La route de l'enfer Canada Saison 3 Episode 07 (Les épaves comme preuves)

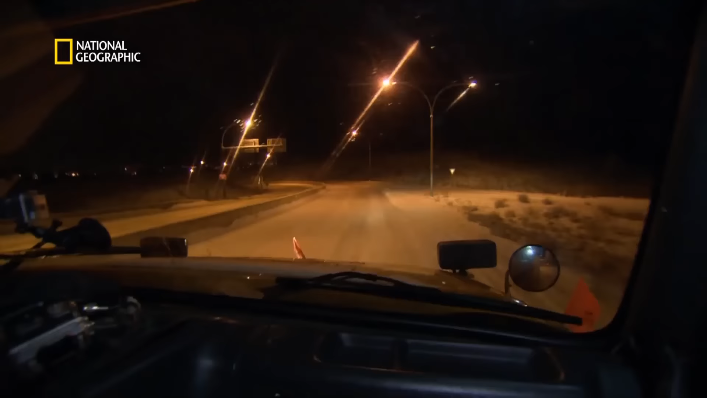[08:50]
Elle saa les sables à tout va pour empêcher la glace de se former. Ça glisse énormément. Impossible de freiner. C'est un miroir.
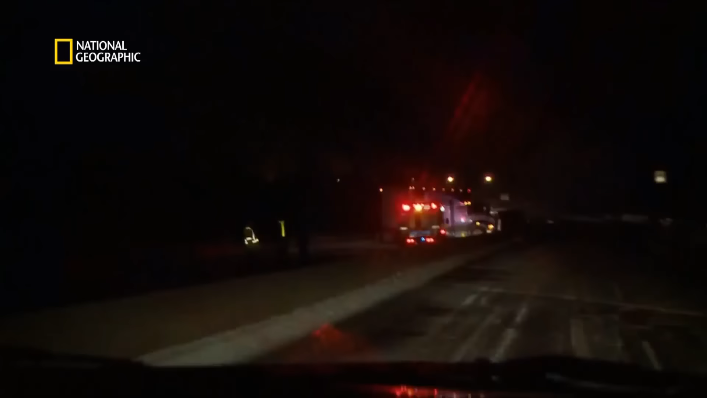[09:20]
Peu avant 22h, il y a un gros accident au sud de la côte. Trois smir-morks et un éco-combi. Tout leur chargement est sur la route. Incroyable.
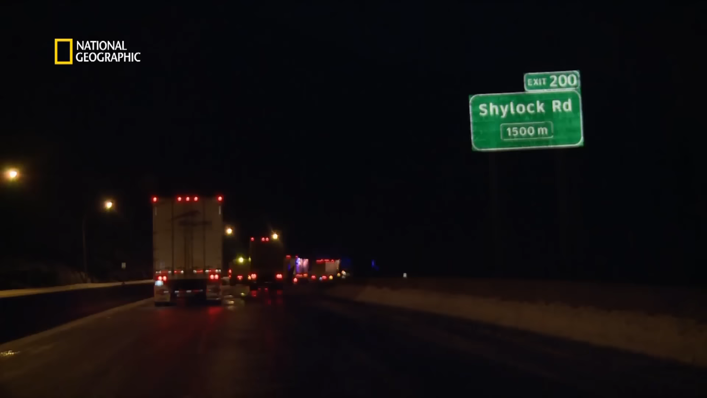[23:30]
Le trafic vers le sud est interrompu depuis 85 minutes.